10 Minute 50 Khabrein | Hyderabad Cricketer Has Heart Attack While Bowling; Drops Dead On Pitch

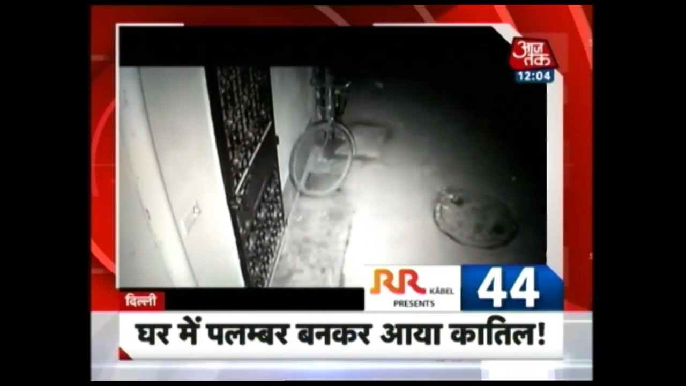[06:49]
مہلا کے گھر پلمر بن کر آئی یوک پر گہ رہا ہے شک سی سی ٹی وی میں کیا دار اوپی یوک کے تصویر